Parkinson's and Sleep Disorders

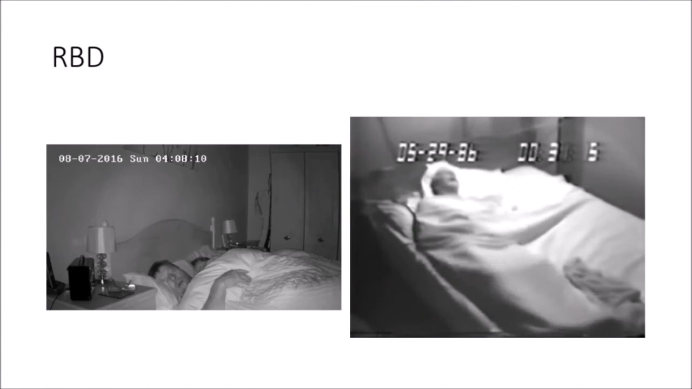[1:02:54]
So yeah, so as you can see, it's always patient is carrying out a certain dream. They're just acting it out, okay.
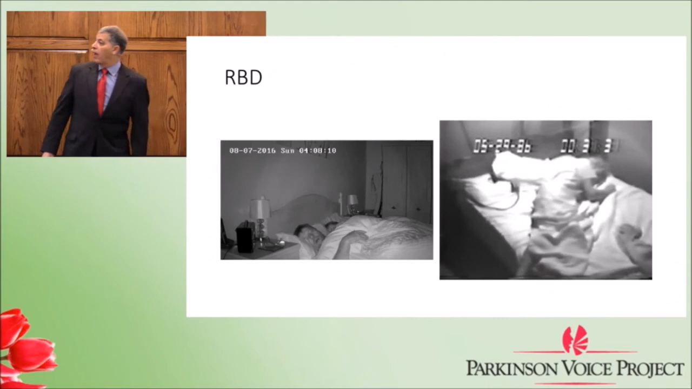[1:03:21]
And if you wake that patient up and ask you what's going on, they will tell you. They'll tell you someone is running after me, or I was trying to hit someone, or stop someone, or I was playing football. I was defending or attacking or what have you. They'll give you some explanation of why were they doing this. And as you can see, they can be aggressive. I mean, that guy that hit the nightstand, it probably broke his hand. I mean, that was a really, strong hit. And interestingly and characteristically, we really don't know why.